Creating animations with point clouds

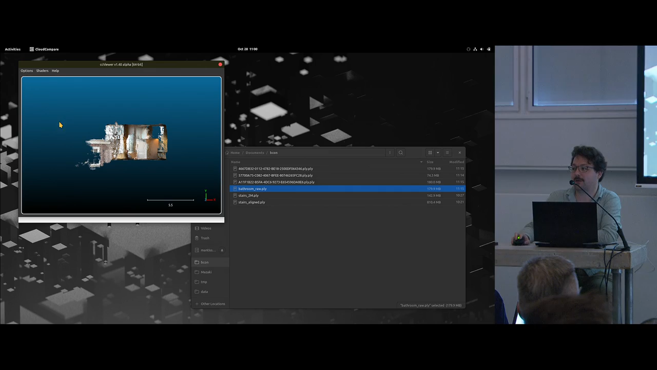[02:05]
thought maybe that's a little too creepy but at least I could show you the point cloud so this is scanned in one take
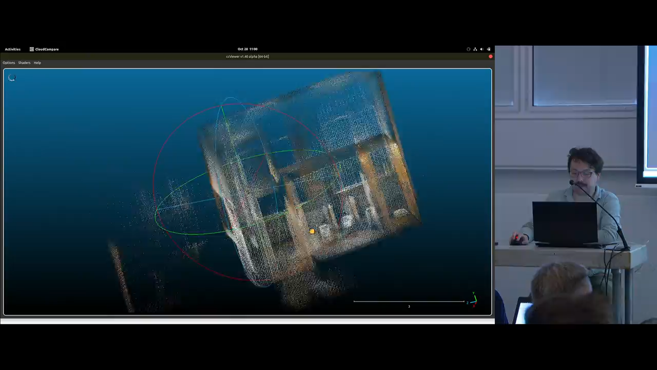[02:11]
there you can see the urinals gotta love that and
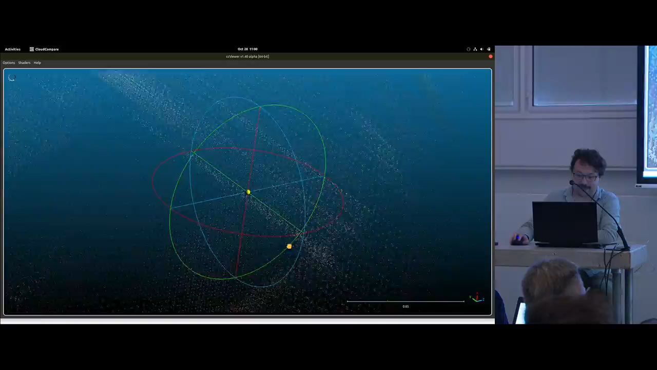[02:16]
as we let it sort of build you know fly around the point cloud a little bit you can't see anything
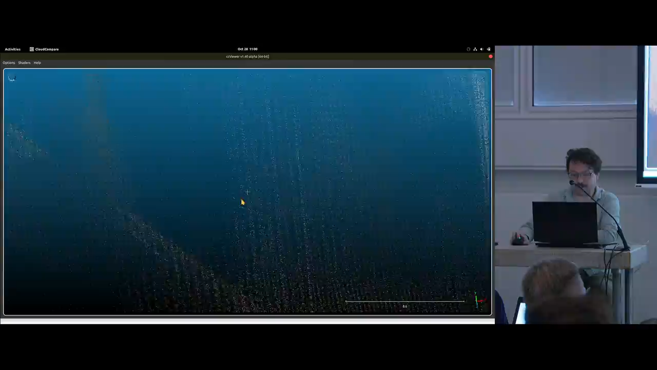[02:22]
cuz I'm too zoomed in come on yeah I don't use this application very often as you can tell
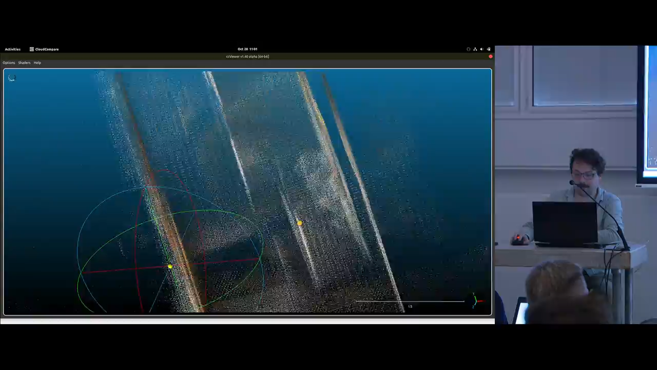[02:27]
you can kind of see here through the window we can see the the bathroom
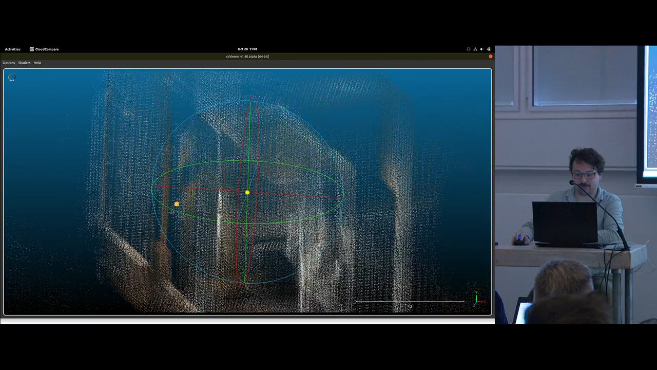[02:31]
stalls and that kind of stuff and again this is just from a phone walking around it this took I think I don't know a minute even maybe even less just me wait until everybody leaves the bathroom so I don't look like a creep and then just kind of go on ham I tea in my hand I was like looking around so it's kind of crazy to see what you can do with a phone these point clouds
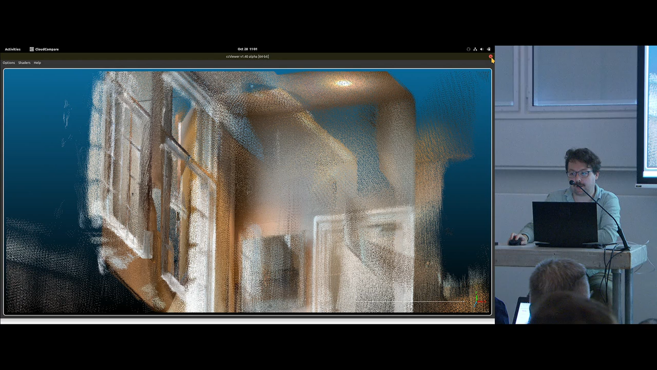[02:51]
they come up to about I think it's 12 or 13 million points in a single scan pretty wild so for some of the people that know what I do you know I've also done a lot of photogrammetry in the past and photogrammetry is really cool but you can't really scan anything reflective
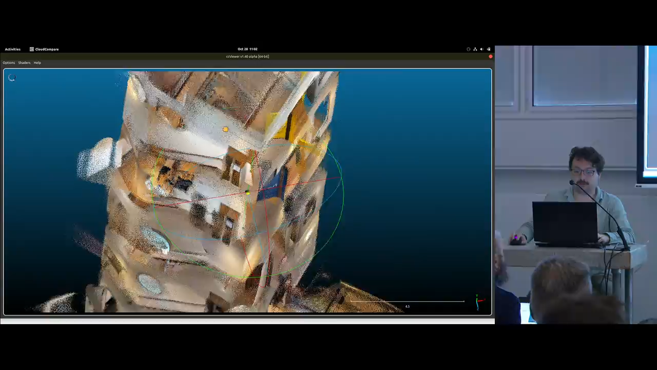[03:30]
staircase that we've all been going up and down the last couple of days so these
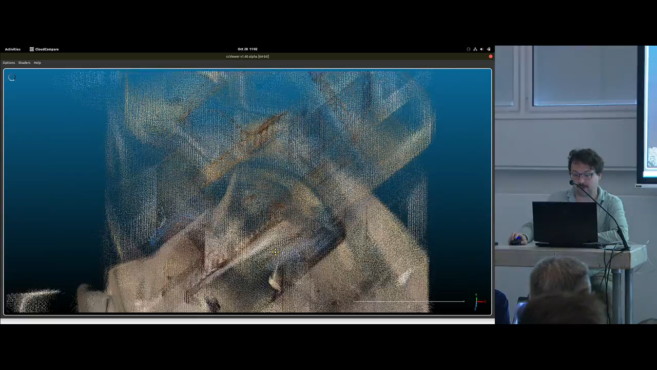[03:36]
are three scans combined I use an app called sitescape
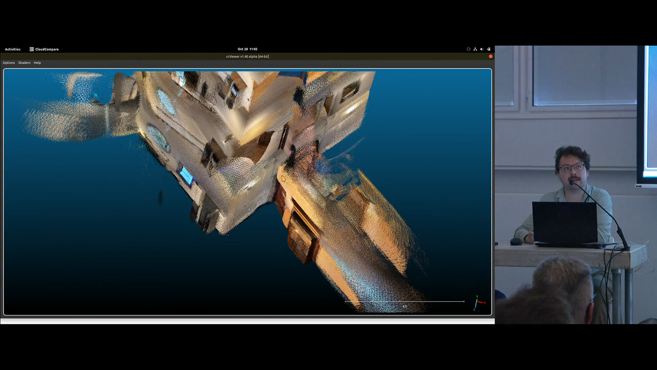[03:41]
s-i-t-e-s-c-a-e-p-a-p-e anyway come up and ask me if you can't remember I'll I can show it later as well if somebody has some questions and they have this little button and it says one out of ten and it makes you think you can do ten scans consecutively but only if you pay him 50 euros a month but you don't have to because if you just end your scan
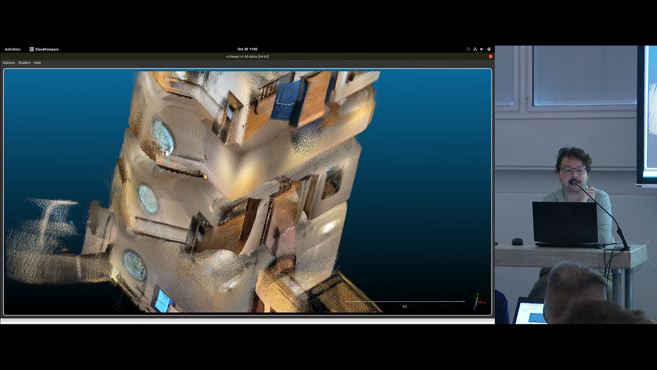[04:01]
and then stay in the same place start a new scan they all align anyway so haha so that's kind of fun
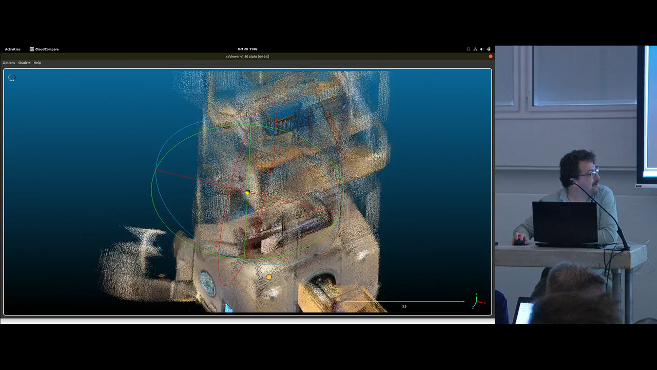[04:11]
you see I missed a little bit here but that only adds to the fun if we get into it I'll load it up in blender and I'll be able to